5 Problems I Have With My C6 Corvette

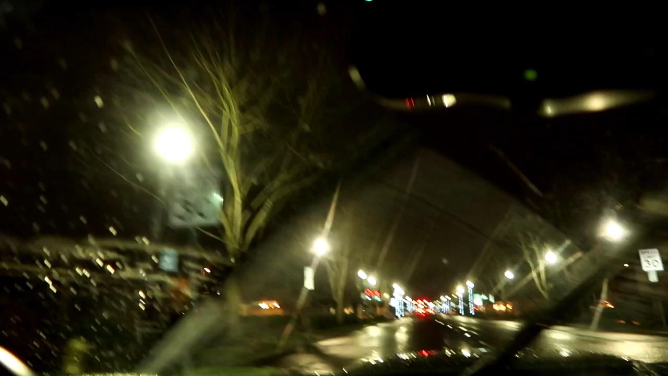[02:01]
as you guys can see here we got the christmas lights put up here in the city actually when i come back through here i'm gonna have to get you guys a better shot of christmas lights in the main park and the central downtown part of the city here but it is getting to be that time of year
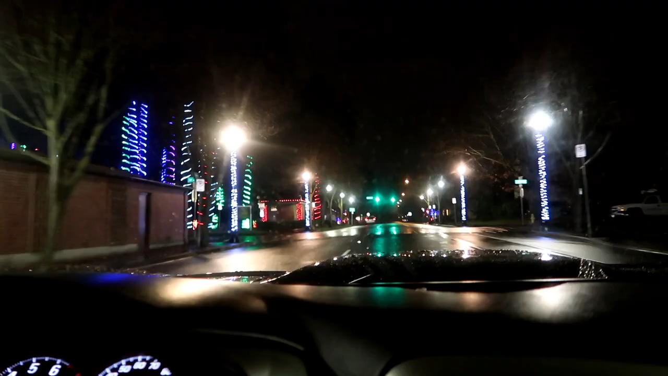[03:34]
but i'm gonna go home get some sleep and we will continue this video on tomorrow oh before we go here are the christmas lights here downtown pretty nice